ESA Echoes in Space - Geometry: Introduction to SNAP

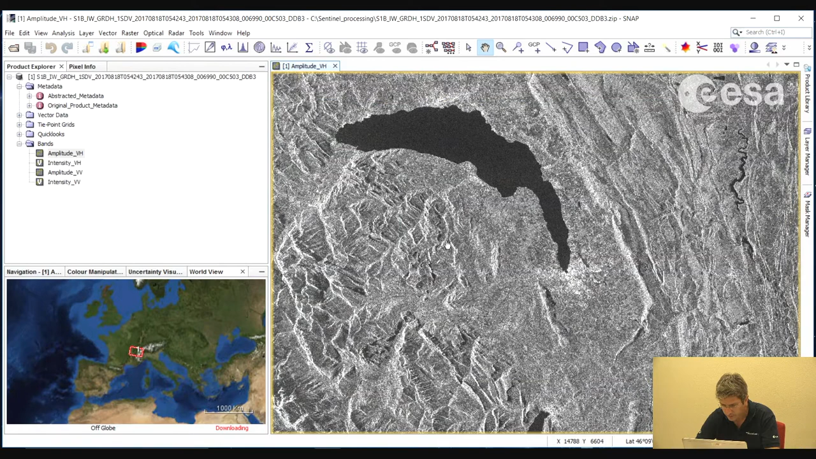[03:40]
If we zoom in, we can see the city of Geneva. We can select the hand icon here to pan. And we can use the mouse wheel to zoom. We can also use the navigation tab here to zoom in and out. So here we have the city of Geneva. We have Lake Geneva. We have agricultural areas. Here we see agricultural fields. We see forest areas, mountains, water, the airport and the city. So this is a very heterogeneous area. What we will do now is to take a subset of this area,
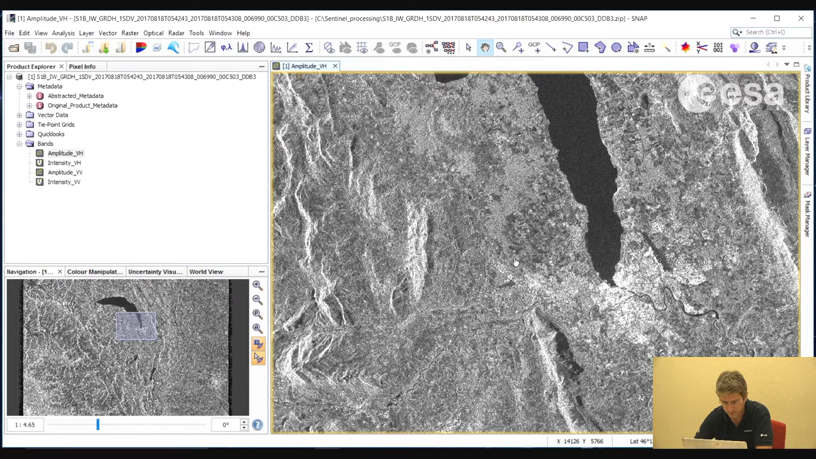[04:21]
including water, urban, agriculture and mountains. And then we will work only on this subset area. To take a subset, we can select the extent of the subset we wish to take by zooming in to the main viewer.
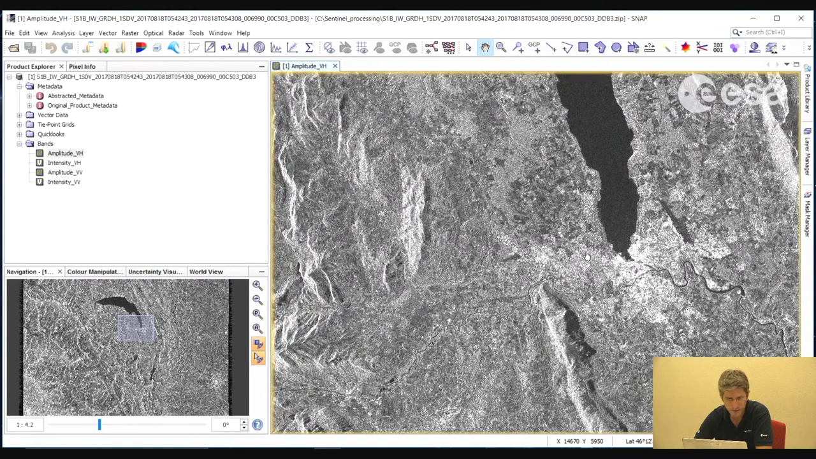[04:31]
Then we select raster, subset. And here we see the extent of the subset in the blue rectangle.
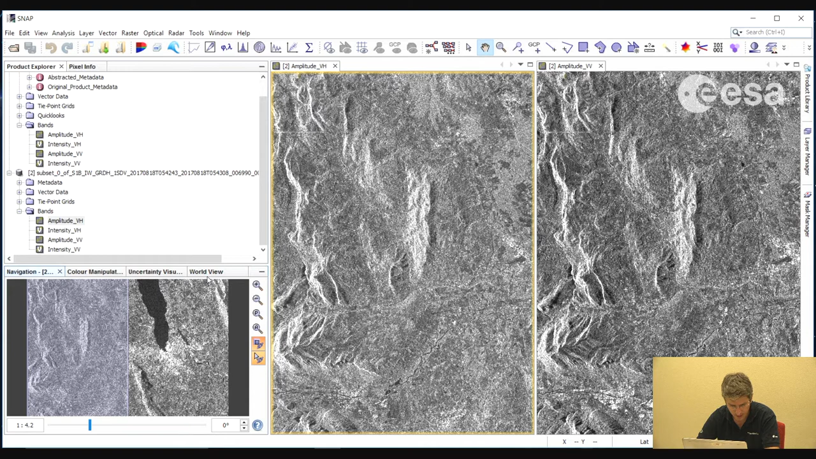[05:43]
And then we can select Window Tile evenly. Then in the Navigation tab, we ensure that these icons here are selected. These are to link the viewers and link also the image cursor. The mouse cursor.
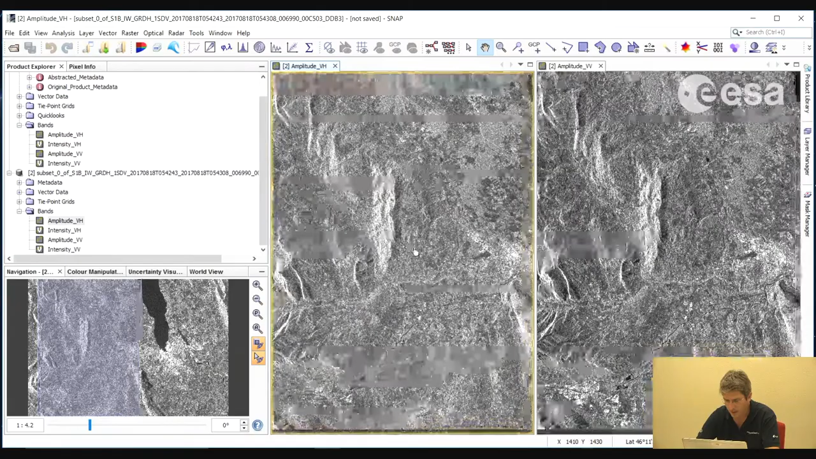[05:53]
So here we can zoom in and out.
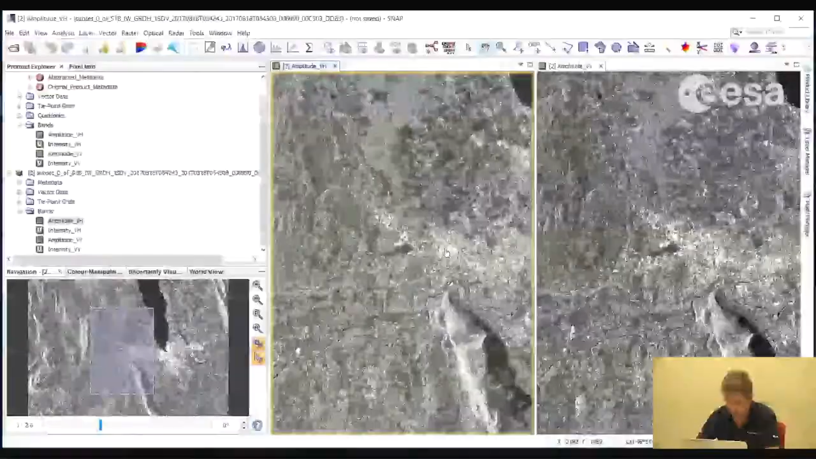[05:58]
And pan around simultaneously for both the channels.
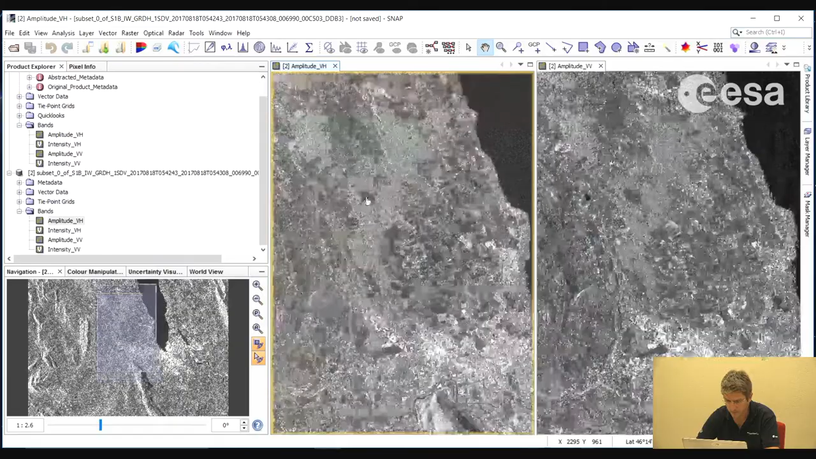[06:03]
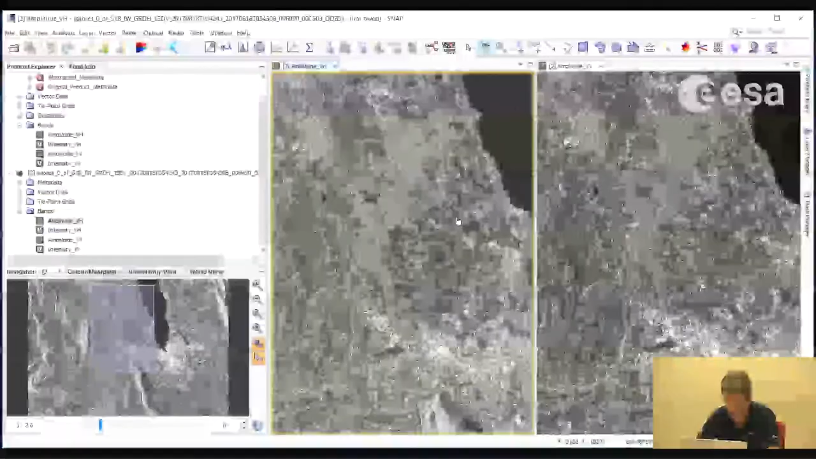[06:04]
What we will now do is to do a calibration. So an essential processing step, whenever you want to compare images, is to do a calibration. So we select Radar, Radiometric, Calibrate. So here we transform the pixel values from simple digital numbers to a physical quantity, which in this case is Backscatter.
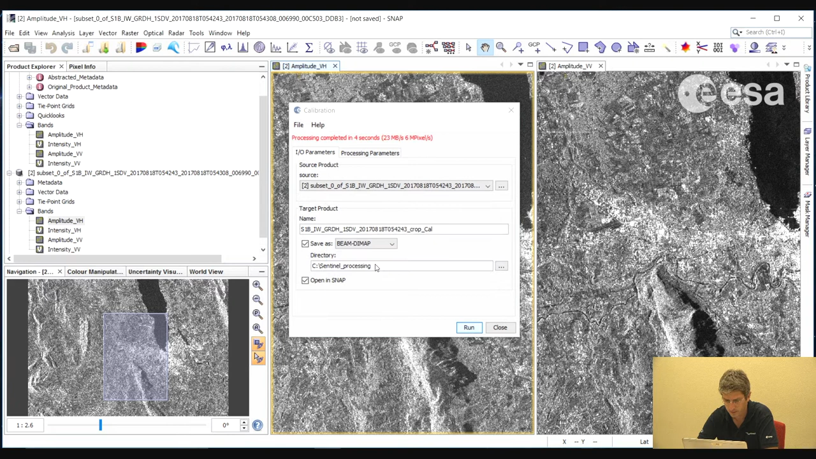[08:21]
Now we can close this. And here we have our calibrated product.
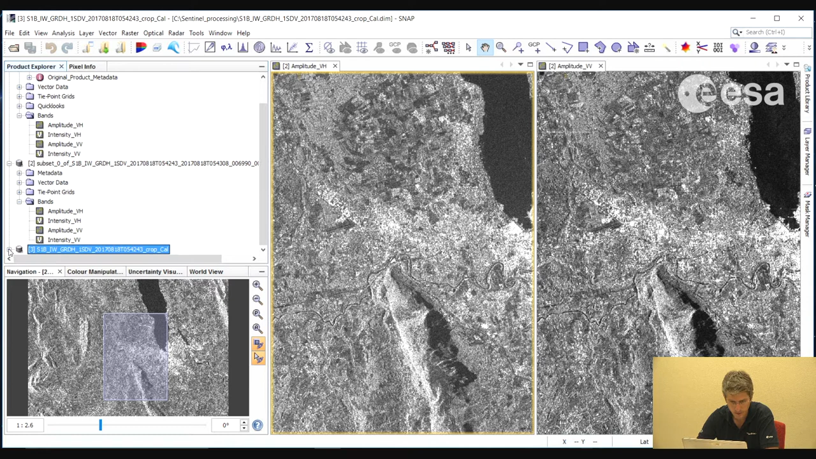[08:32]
Let's now close these images and open only the calibrated product.
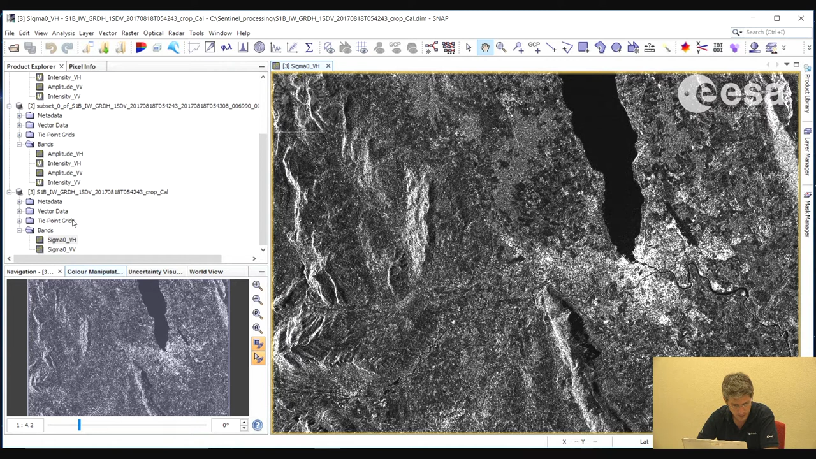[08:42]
So if we go to the color manipulation tab, we can see the image histogram. If we select 95%, we zoom to 95% of the pixels. And here we can apply stretching. In general, it is easier to work with images in decibel format rather than in linear format. Because you have a very big difference between high backscatter and low backscatter. So if we convert that to a logarithmic scale, then we have a histogram that is much easier to work with and an image that is easier to visualize.
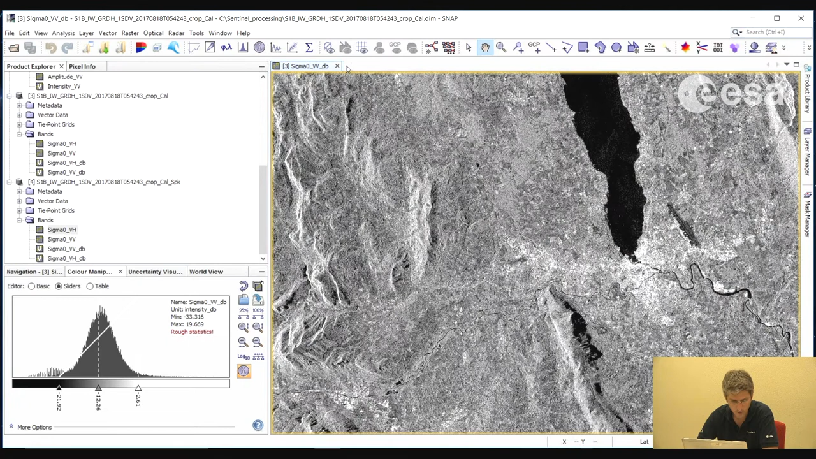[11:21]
And here we can compare the speckle filter VV channel with the non speckle filter channel.
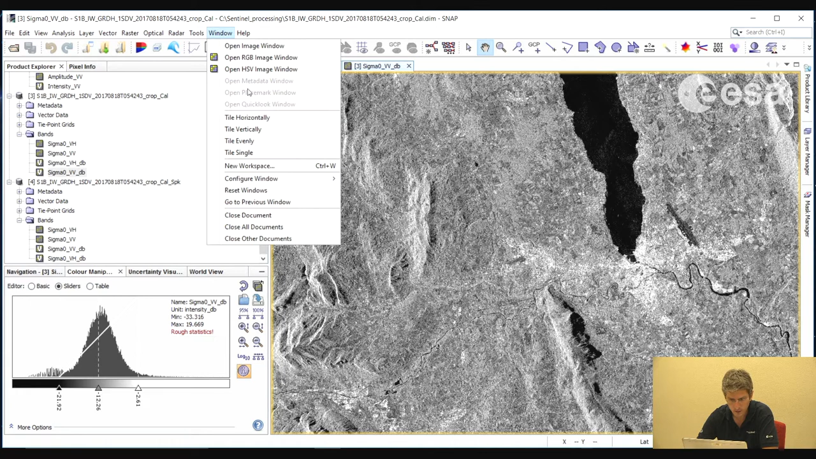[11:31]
Okay we can apply the same stretch on the speckle filter product.
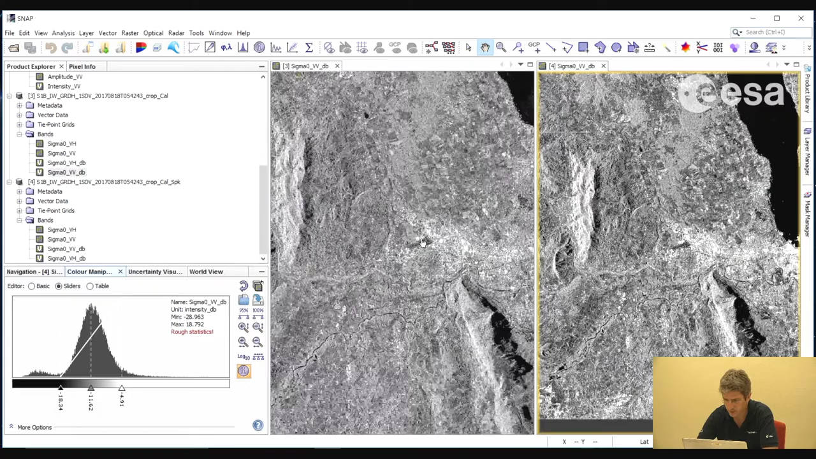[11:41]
And if we zoom in, we should see a slightly cleaner product. Now notice how the geometry
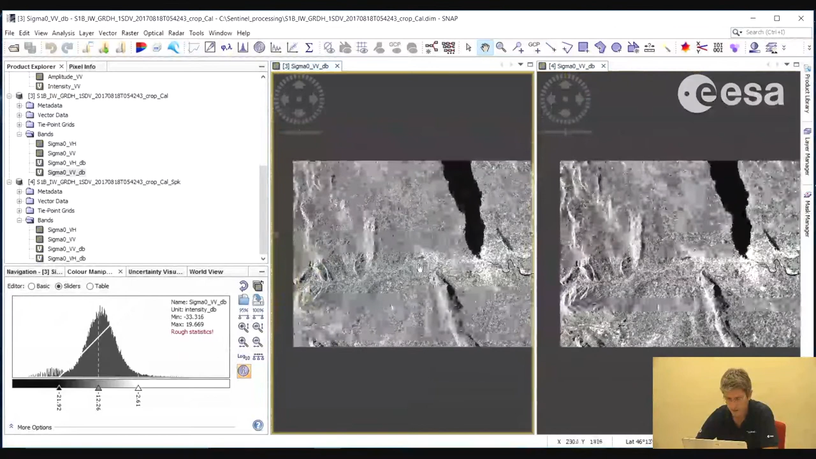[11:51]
is not exactly as you would imagine it to be if you were to look at a map.
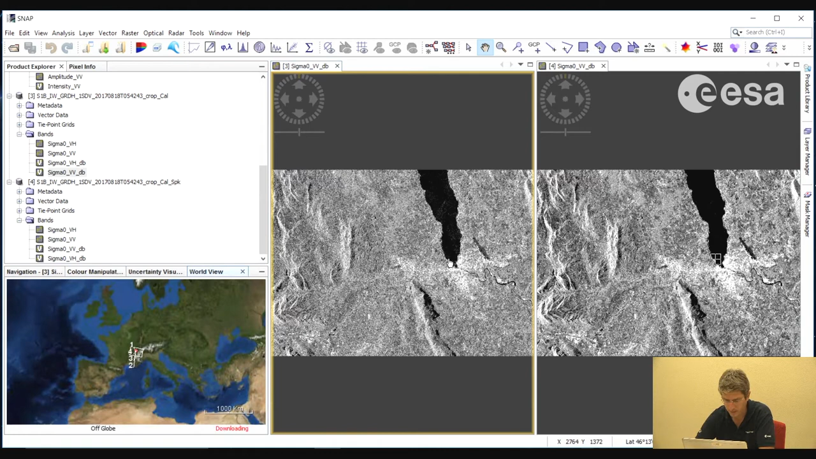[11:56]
So this image was acquired in the satellite geometry.